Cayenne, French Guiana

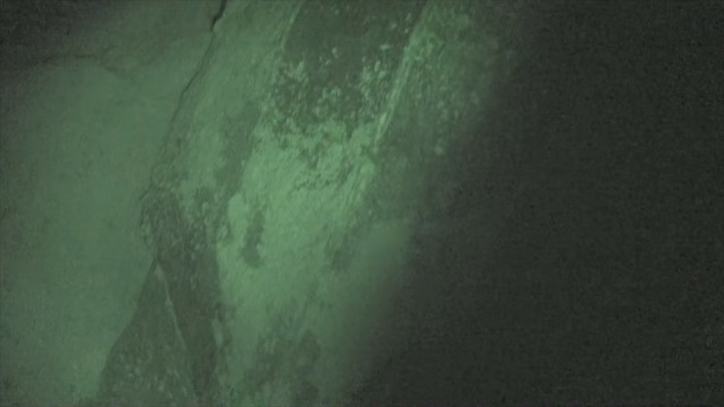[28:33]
Night vision. Okay. But I don't need your flash. Oh, okay. Yeah. Oh yeah, it's night vision. It might take 30 minutes. It depends. Some turtle drop in 10 minutes, some other 1 hour.
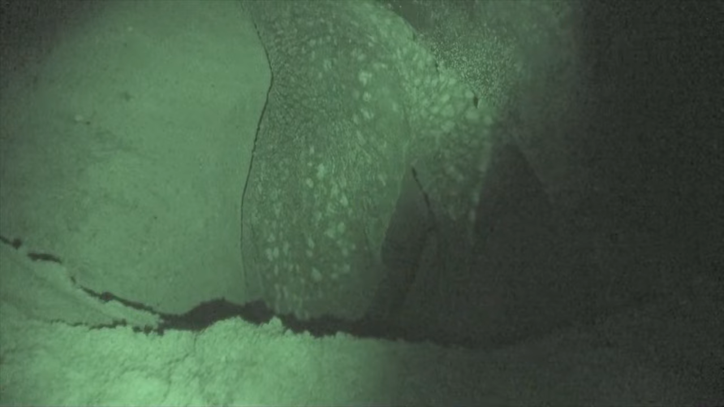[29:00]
So let's hope that she doesn't finish the hole.
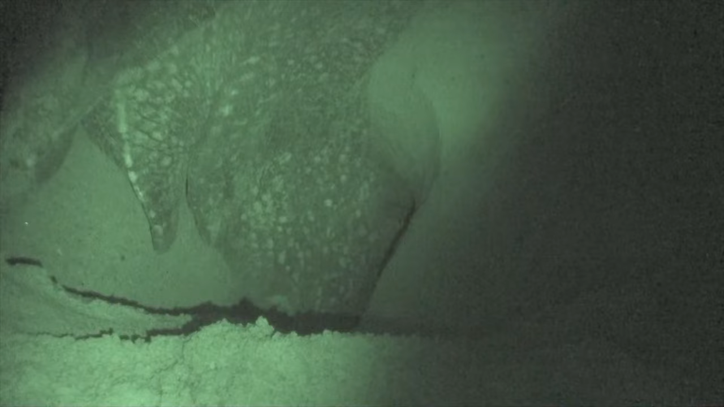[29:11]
When she finishes, she puts the arm cover. You can see anything during the hopping. Yeah.
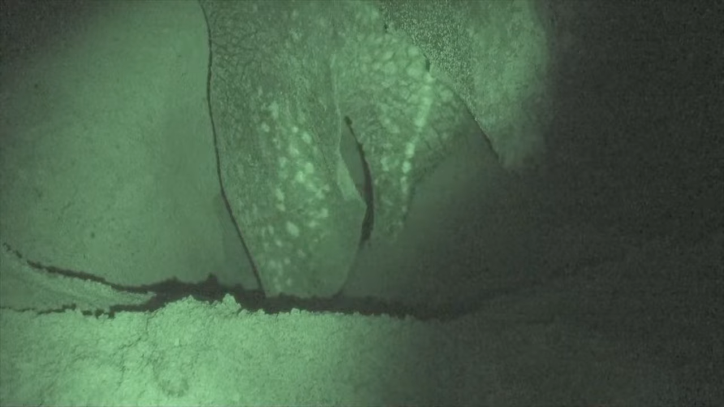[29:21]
And then she starts to cover, and this moment you can see the egg. Okay. But she didn't start yet. Yeah.
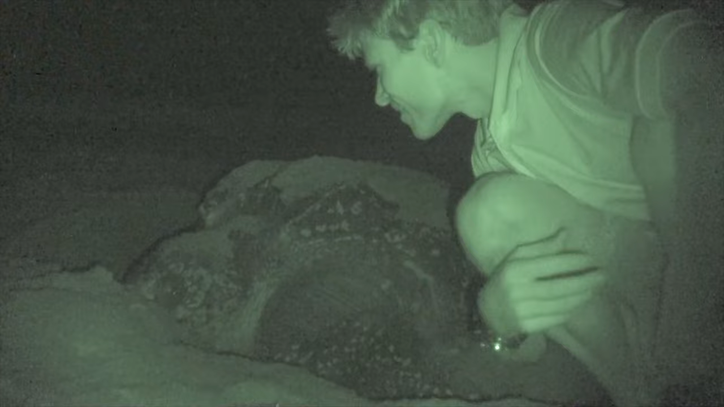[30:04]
It's a good one. It's great night vision. Yeah. The
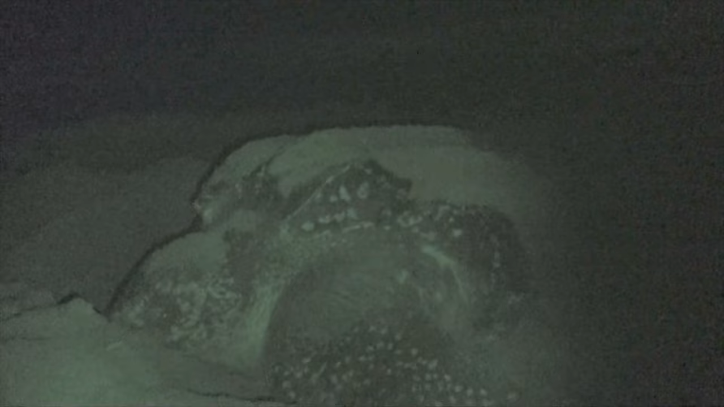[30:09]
It only works about 4 feet away.
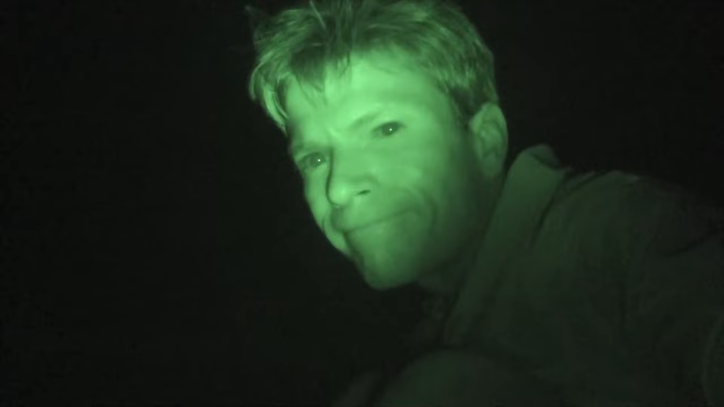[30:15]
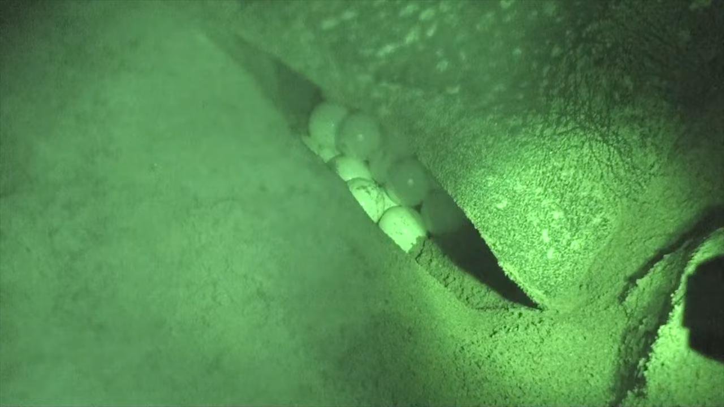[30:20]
Can you see that? Yeah, I see it. En fait, non, ils sont plus gros. C'est ceux qu'on trouve sur la plage, ils sont petits. Ah ouais?
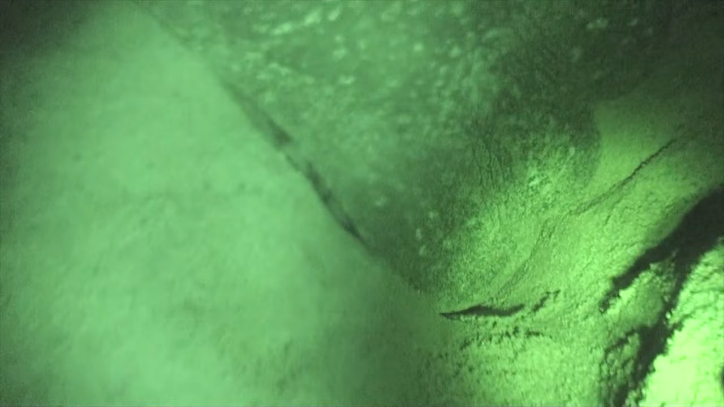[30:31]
En fait, ils sont éclatés. Mais en fait, ils sont assez fat. Hein. C'est comme ça, là, à moitié, non? Ouais.
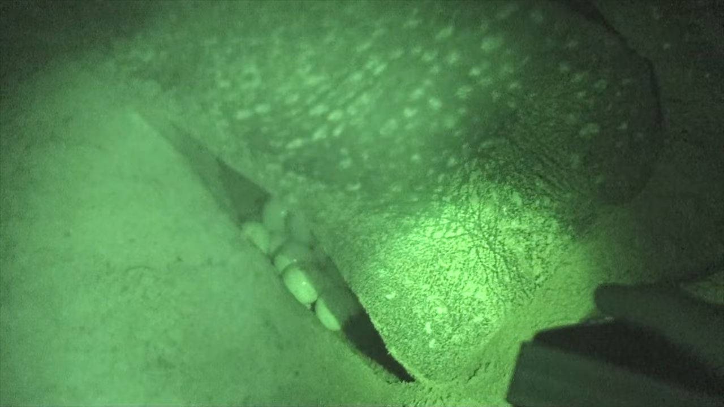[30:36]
They are bigger than I told you. Yeah. She starts to.
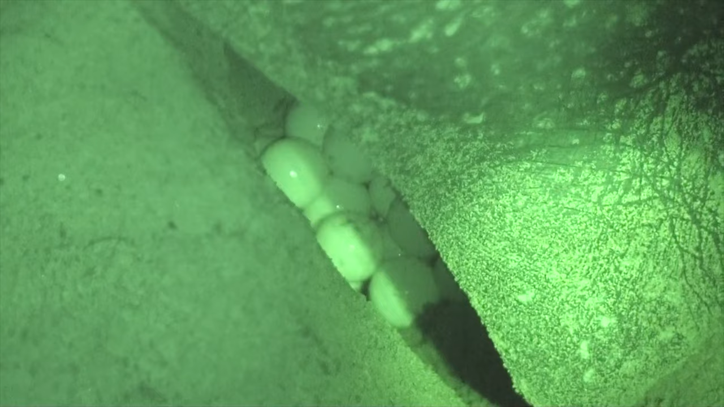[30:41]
No. You want me to turn off the light? Yeah. Yeah.
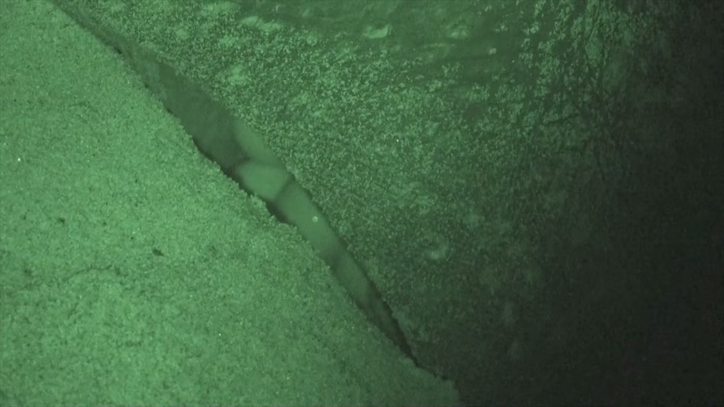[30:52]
Better. About the same. Not really. Oh, she's dropping more.
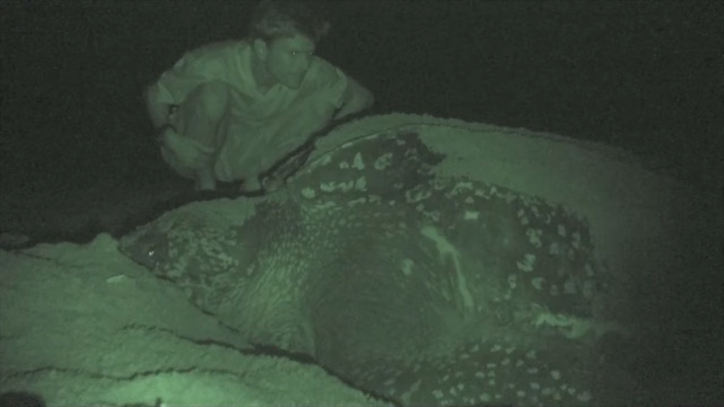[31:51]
Can you see the other one?